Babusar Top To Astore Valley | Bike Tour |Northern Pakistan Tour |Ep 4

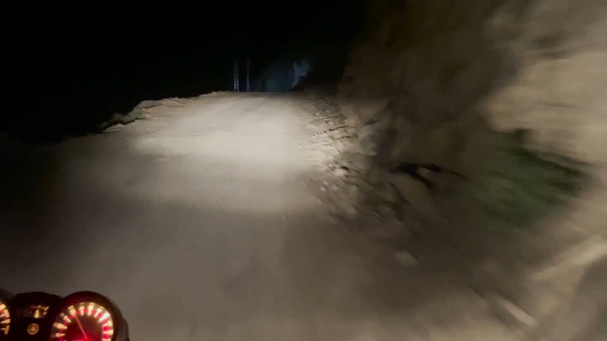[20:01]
अंधेरा बहुत ज़्यादा हो चुका है, रोड बहुत ख़राब है, सीधी सी बात है,